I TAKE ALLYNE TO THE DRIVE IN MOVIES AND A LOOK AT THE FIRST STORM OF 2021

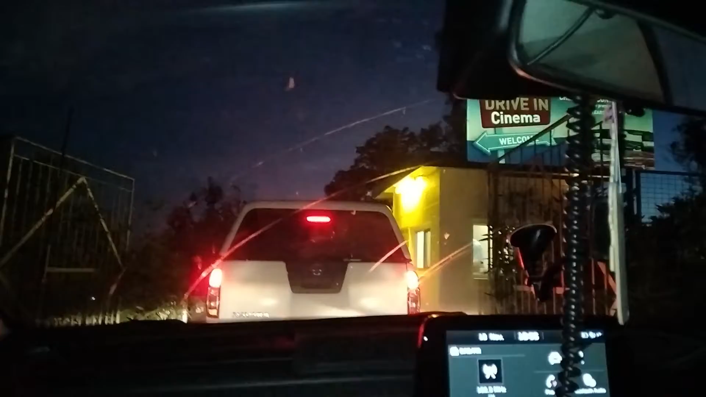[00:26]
seeing an old favorite tonight yeah and look at that sunset it's beautiful perfect night for a movie under the stars